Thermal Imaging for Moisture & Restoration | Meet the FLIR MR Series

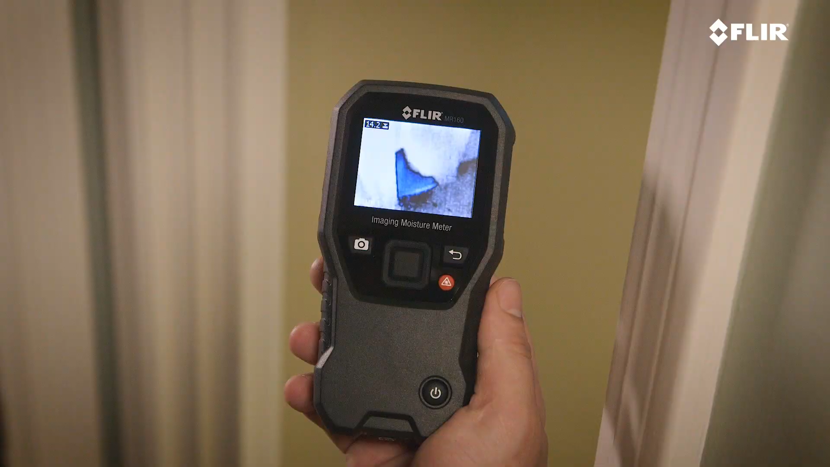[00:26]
to help you easily and accurately measure moisture levels.
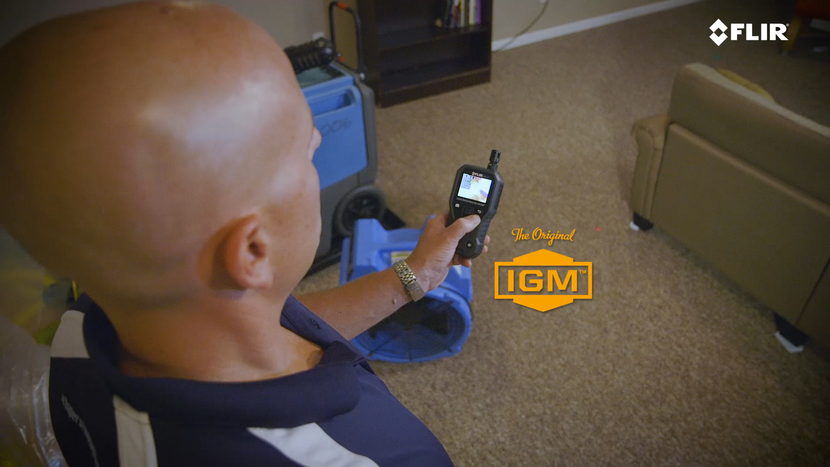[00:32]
Choose from meters with IGM infrared guided measurement to
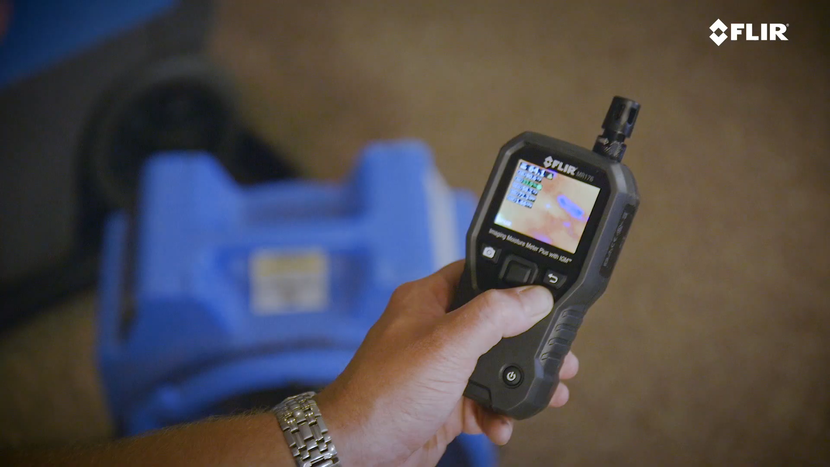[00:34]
see exactly where moisture is hiding and confirm it with a moisture reading.